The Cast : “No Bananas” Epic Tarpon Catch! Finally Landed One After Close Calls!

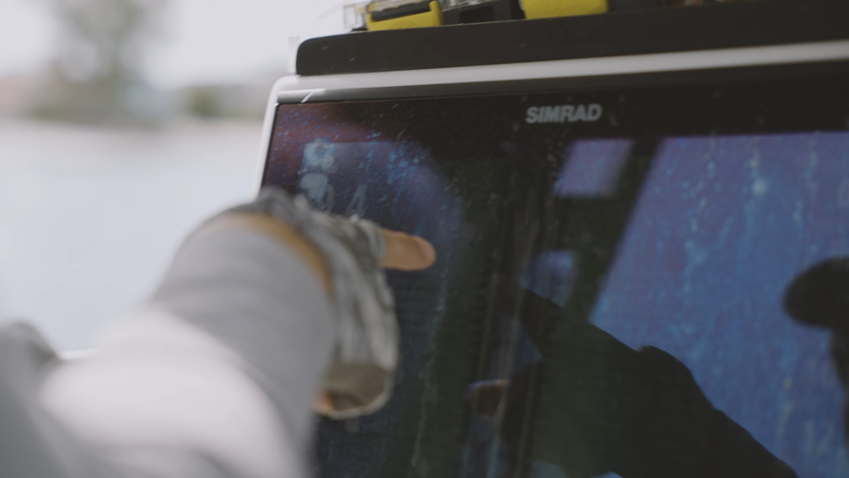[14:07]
He's swimming this way? He's going back this way. He might have spit it. It's okay.